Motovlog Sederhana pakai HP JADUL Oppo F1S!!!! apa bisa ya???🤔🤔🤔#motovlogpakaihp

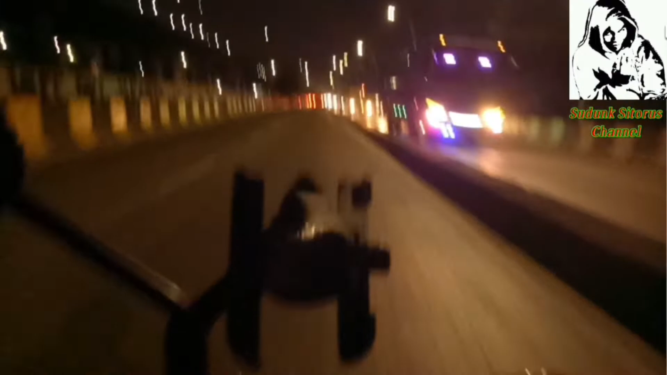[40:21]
Parah daripada ini banyak juga nih. Kalau sama tahu ya kan, gila ya kan kalau udah macetnya tuh, aduh. Memang titik mulai startnya dari sini nih, teman-teman. Biasanya dari Ancol ini. Macet ya. Tapi yang lebih sering kayaknya saya perhatikan pagi ya, teman-teman. Nah, kalau malam nih biasa dari sini tuh, dari apa? Dari stadion JIS itu tuh. Nah, itu mulai macet tuh biasanya. Setelah stadion JIS nanti biasa di pelabuhan ya. Pelabuhan apa?
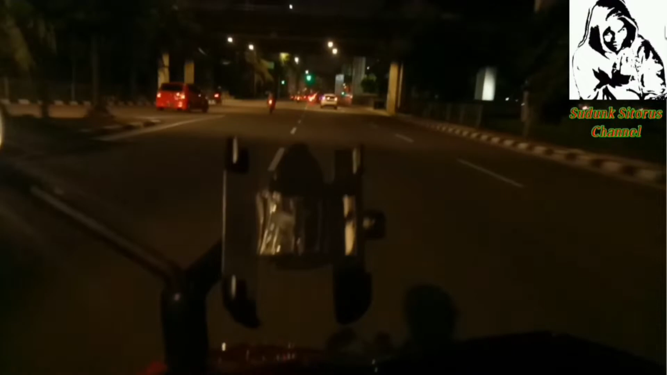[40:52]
Pelabuhan Tanjung Priok. Nah, itu biasa macet juga sih gitu.
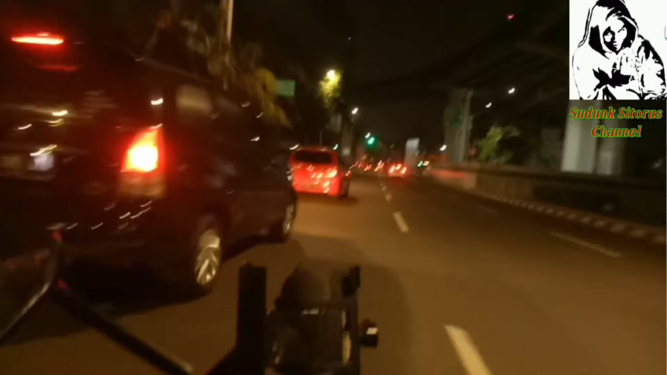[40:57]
Ya, ini saya ada di sebelah kiri saya ini. Kiri saya ini kayak pintu masuk Ancol gitu ya, teman. Pintu masuk Ancol.
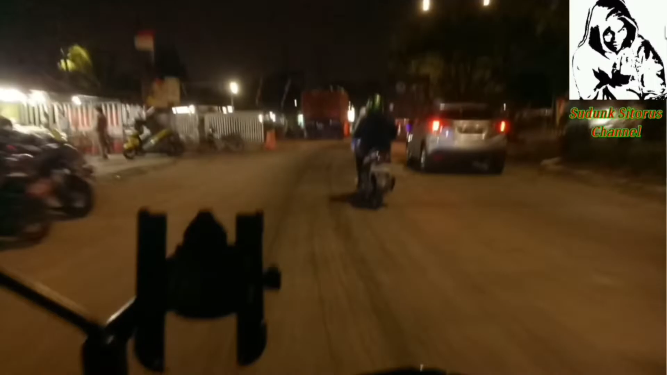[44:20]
Tapi jangan lah ya, teman-teman, saya harapkan jangan banyakkan banyak-banyak menung di dalam membawa kendaraan motor khususnya ya. Hati-hati. Ya, makanya saya ada di sini ya. Iya. Video ini saya buat supaya juga memberi semangat ya kepada teman-teman yang lain ya, yang lagi habis terjebak dari kemacetan. Iya. Oke teman-teman, ini dia sebelah kanan saya nampak ya, itu dia lapangan JIS ya. Oh tuh lapangan JIS, ada lampu-lampu putih itu, lapangan bola tuh, stadion JIS.
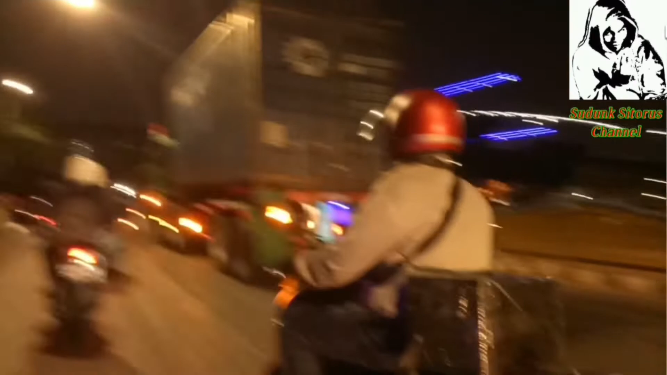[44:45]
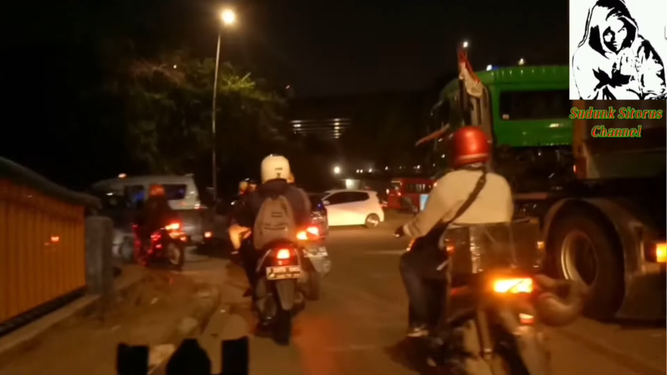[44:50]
Oke, saya ke kiri untuk mengarah ke stasiun Tanjung Priok. Oke, nah di sini saya maksudkan tuh titik macetnya biasanya. Sini macet nih biasanya, tapi mudah-mudahan jangan ya, mudah-mudahan jangan. Mau lancar ya teman-teman ya. Oke.
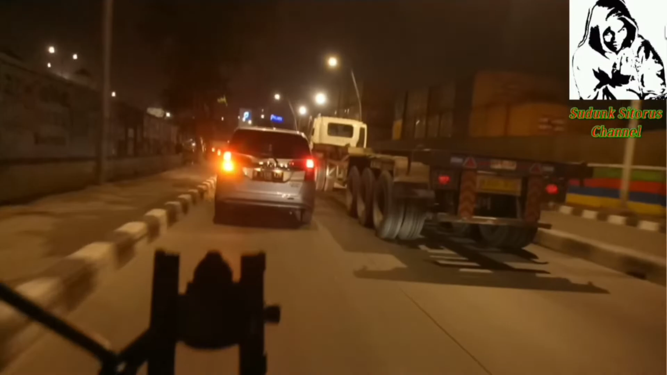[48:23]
kayak memang di arah Jakarta Barat tadi tuh yang jembatan besi itu yang agak rusuh ya, rusuh itu ya.
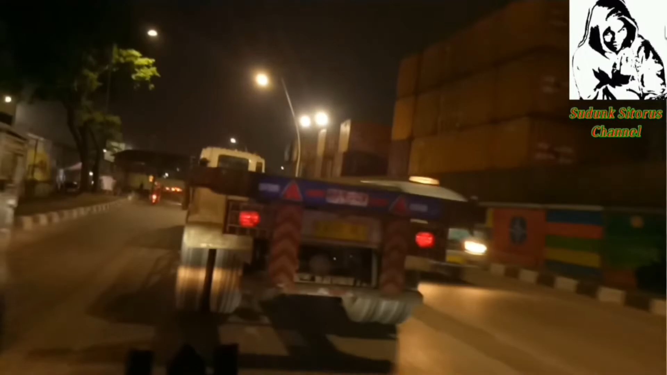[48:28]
Di sini kayaknya udah mulai tenang, kalem, ya.
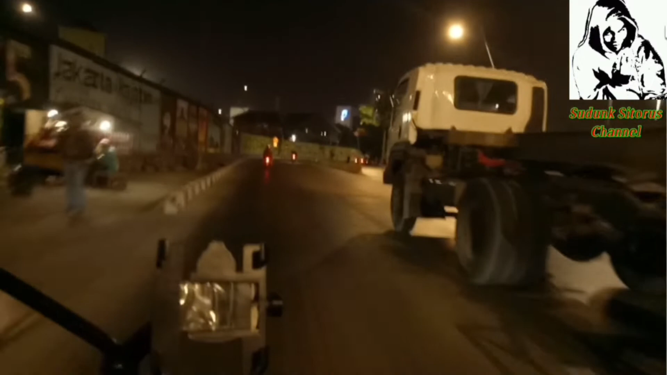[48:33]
Nggak terlalu macet, ya kan? Situasi lancar jaya, ya. Nah, syukurlah, ya. Bisa di perjalanan saya bisa lancar.
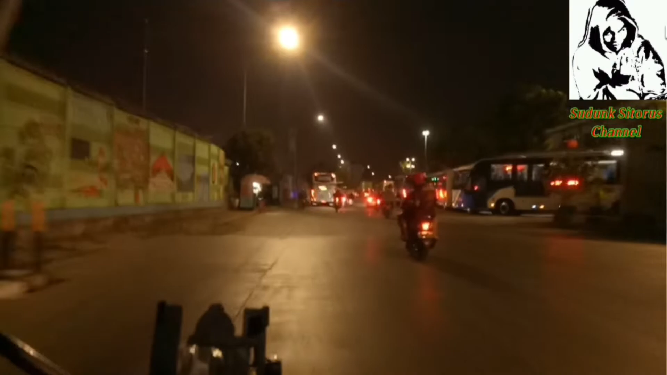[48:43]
Oke, nah ini dia teman-teman, stasiun Tanjung Priok.
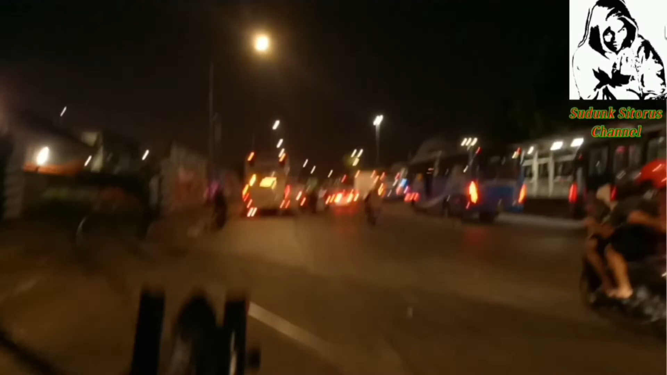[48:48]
Banyak bus yang lebih dominan sih bus-bus ini ya, bus apa?
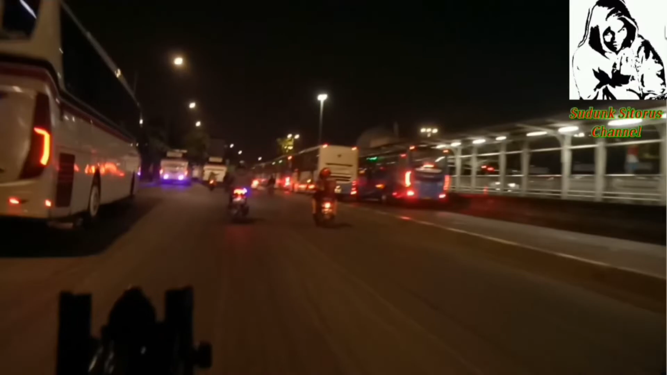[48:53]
Bus Damri ya. Banyak di sini teman-teman. Nah, ini bus Damri ya teman-teman. Apa ya? Nah, itu bus Damri semua. Ada juga sih bus-bus ini yang putih ini. Bus-bus apa? Oke, teman-teman. Ya, habis dari stasiun Tanjung Priok, melipir lagi ke apa ya? Halte bus Enggano ya, kalau enggak salah ya. Halte bus Enggano. Ya, teman-teman ya. Halte bus Enggano.
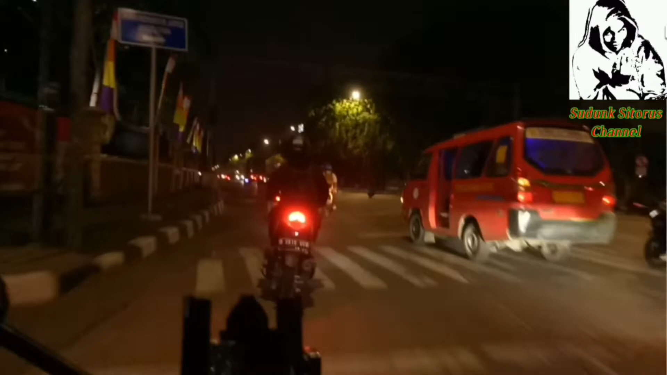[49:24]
Nah, angkot mah ini dia gayanya kan, dari kanan langsung potong kiri kan,
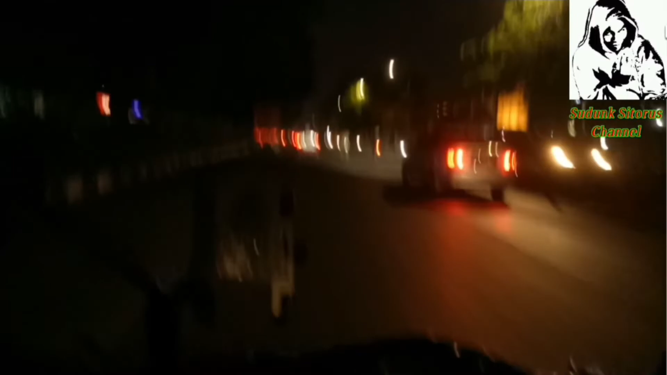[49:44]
kalah bukan salah tapi kalah, nubruk di kita, rugi di kita ya kan. Akhirnya udah biarin aja lah, cuma berapa menit doang ya kan, biar aja dia duluan ya kan, motong ke kiri, akhirnya kita ngambil kanan, udah selesai ya tadi kan, aman. Intinya semua kalau di jalan tuh yang waras aja lah teman-teman ya. Nggak usah ke bawa emosi, sing waras aja ya kan. Iya. Apa ya teman-teman kalau kita ngikutin emosi tuh. Emosi bawaannya akhirnya ya tuh tegang adu urat ya kan, nggak enak ya kan.
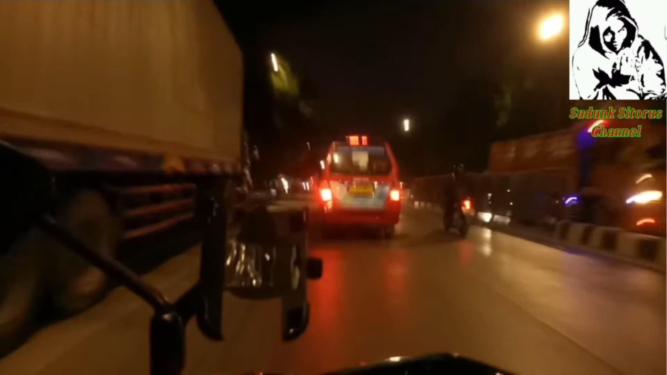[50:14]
Nah ini kan kalau gini kan santai, nikmati perjalanan ya. Iya. Ini dia di depan sana sih, depan sana tuh kayak halte bus Enggano. Oke. Dan kondisi jalannya memang santai ya, nggak terlalu rame ya.
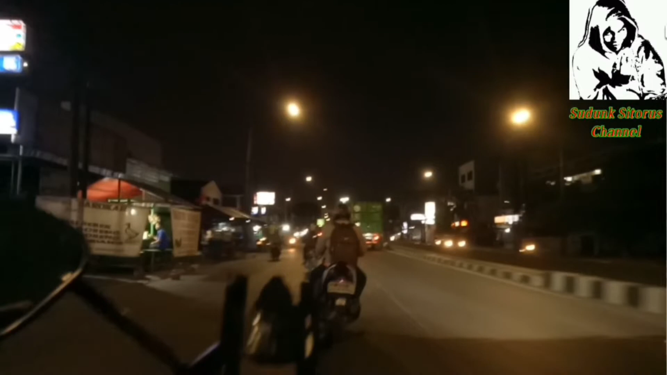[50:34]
Oke. Nah kayaknya saya harus ini nih, harus memaksakan diri saya ke belok kiri ya, melewati pelabuhan Tanjung Priok ya. Karena saya tengok di apa, panel motor saya nih,
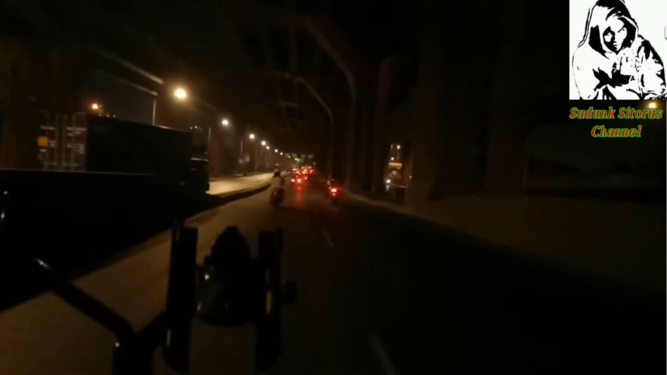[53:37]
Oke, ya ini dia yang saya bilang tadi. Pelabuhan akses ya, akses jalan ke pelabuhan ya, pelabuhan Tanjung Priok. Ah itu teman-teman, apa tuh ya, itu tangki, mobil tangki minyak tuh sebesar-besar gaban gitu ya.
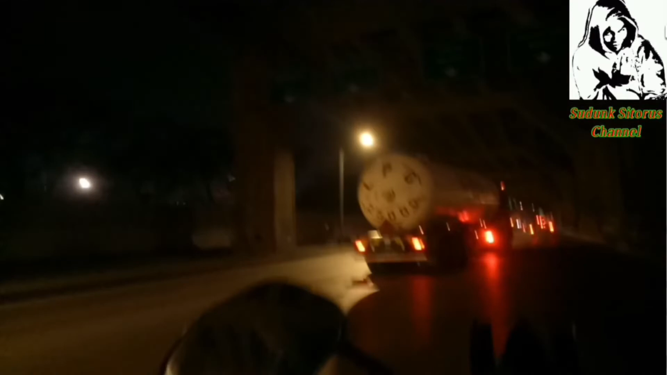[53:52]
Nah ini ya, apaan, gede banget nih ya. Oh ya kan, itu satu teman-teman, satu.
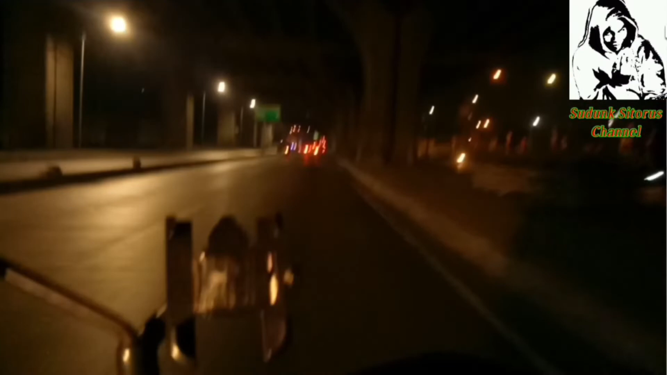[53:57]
Kebayang kalau udah sampai 5, 10 ya kan, waduh. Jalannya beriringan, berdua gini kan, depet-depetan, ah parah dah. Habis lah kita tengah-tengah kan, gak bisa bergerak.
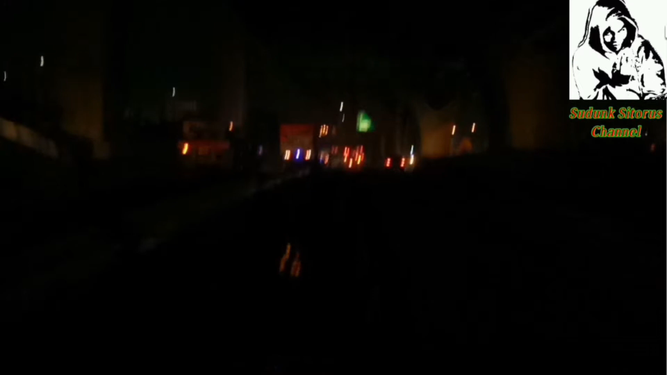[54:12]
Mau gerak pun serem ya kan, takut tergencet ya kan.
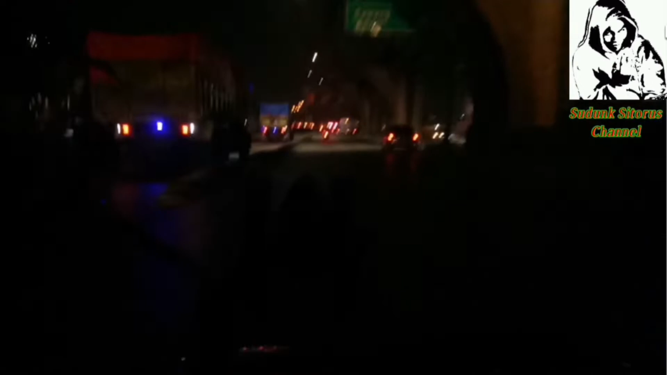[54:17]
Segede-gede, tuh ada satu lagi tuh. Ah tuh, tank itu satu kan.
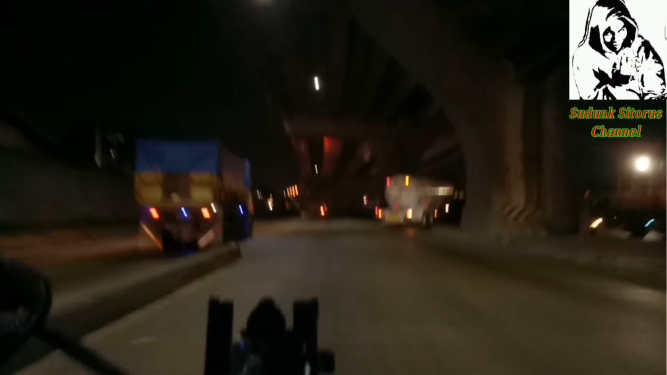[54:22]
Banyak teman-teman pokoknya. Tapi syukurnya, entah ya di Priok, kondisinya aman ya, lancar jaya itu ya teman-teman. beda sama kayak di jembatan 2 tadi ya di Grogol ya.